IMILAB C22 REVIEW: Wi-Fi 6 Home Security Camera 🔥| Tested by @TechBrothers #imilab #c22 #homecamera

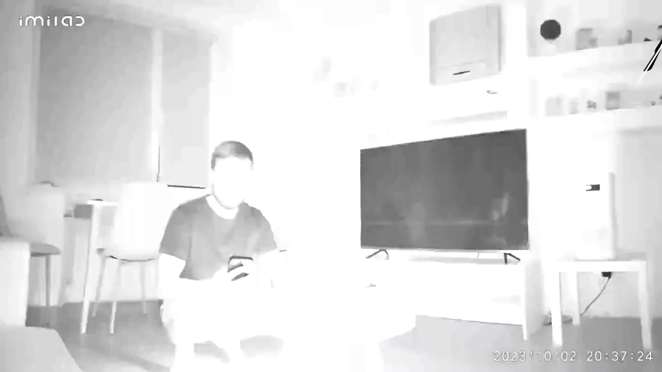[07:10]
In the dark room, the image will be black and white, but still very good quality.
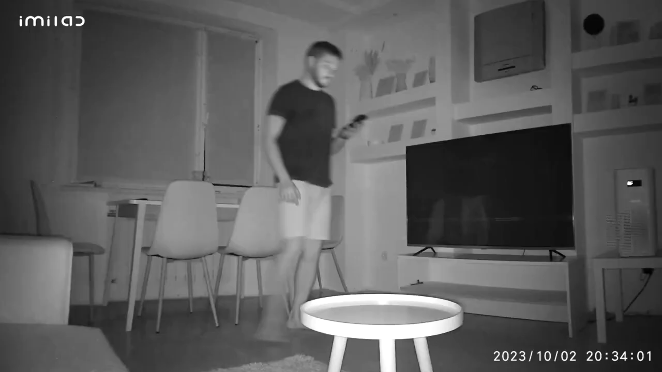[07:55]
The Emilab C22 has color night vision in low light, but not in total darkness, because the camera doesn't have a spotlight.